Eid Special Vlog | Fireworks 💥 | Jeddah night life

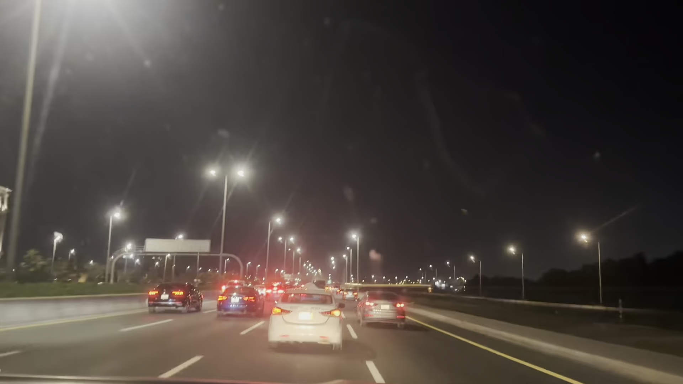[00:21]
इतना ज़्यादा रश है, देखिए ट्रैफिक ब्लॉक हुई हुई है, जगह जगह पे रास्ते बंद किए हुए हैं।
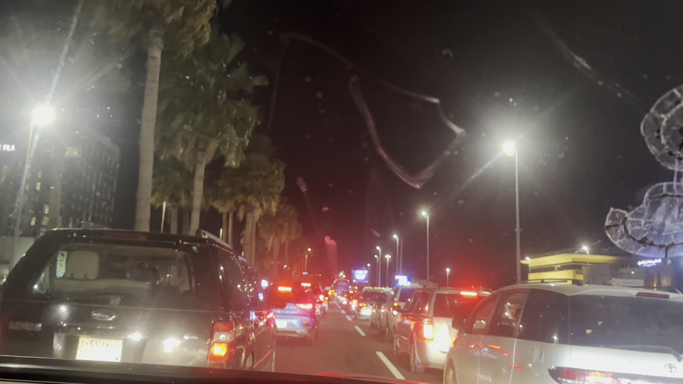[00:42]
कल भी हम इसी तरह घूमते रहे, रास्ते सारे बंद थे, आज भी यही सूरते हाल है।